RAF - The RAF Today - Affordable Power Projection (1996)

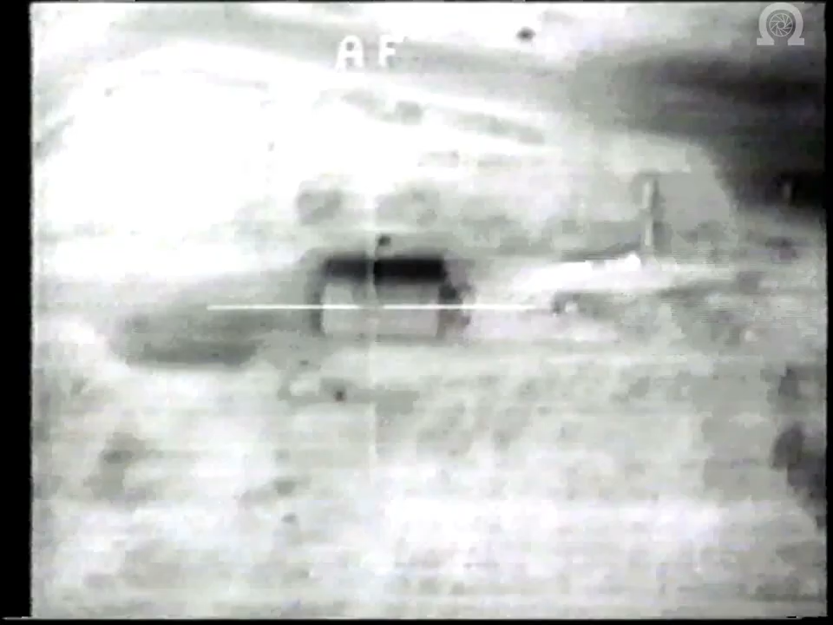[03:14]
Precision strikes with laser-guided bombs were used to devastating effect.
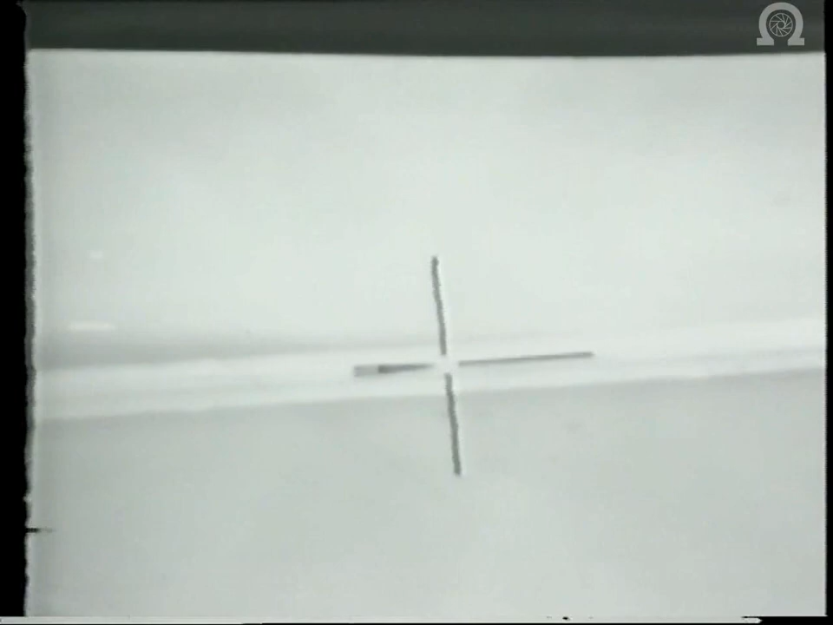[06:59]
which is used for the selective destruction of key targets.
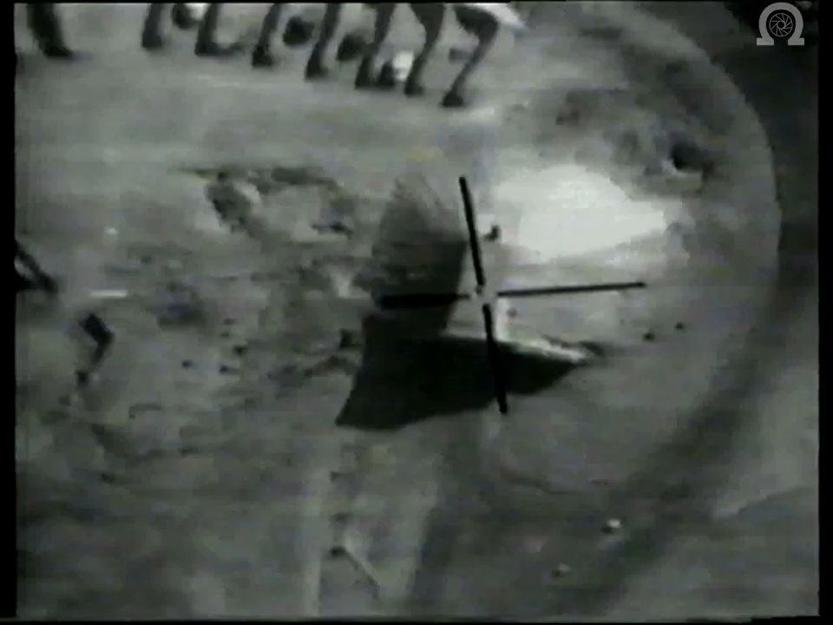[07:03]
The bomb is guided to its target from the attack aircraft, or another aircraft in the vicinity.
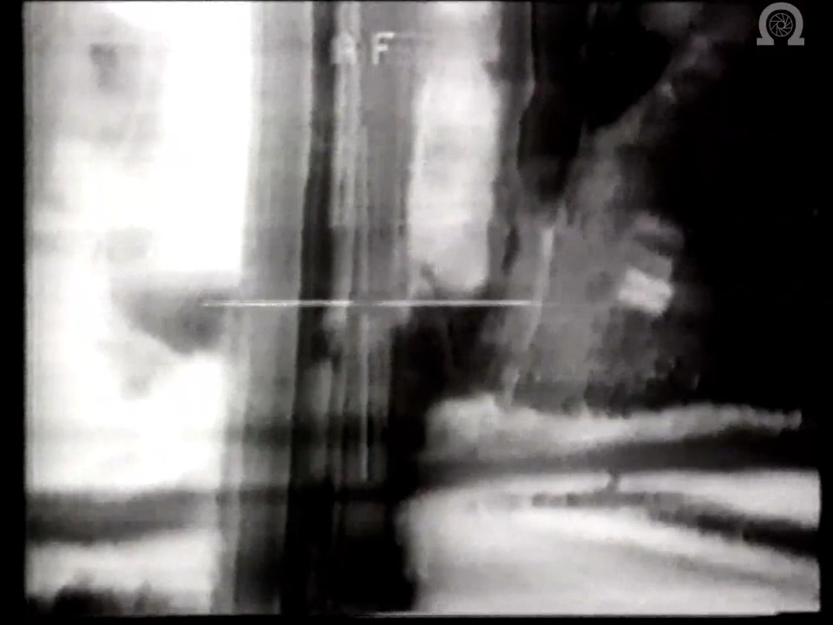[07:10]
This means it can be delivered with pinpoint accuracy.